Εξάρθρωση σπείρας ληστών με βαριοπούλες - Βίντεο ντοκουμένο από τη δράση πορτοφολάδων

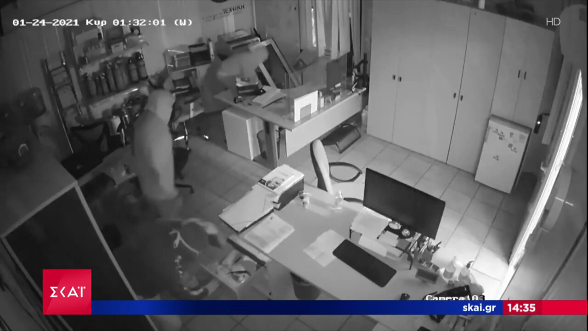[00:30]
Ερευνούν όλους τους χώρους και τα συρτάρια με τον αρχηγό της πύρας να σπάει με τη βαριοπούλα ένα λουκέτο από ασφαλισμένο συρτάρι. Έτσι δρούσε η σπύρα των διαρρυκτών που εξαρθρώθηκε από την ασφάλεια Αττικής. Είχαν πραγματοποιήσει δέκα διαρρύξεις και τρεις κλοπές.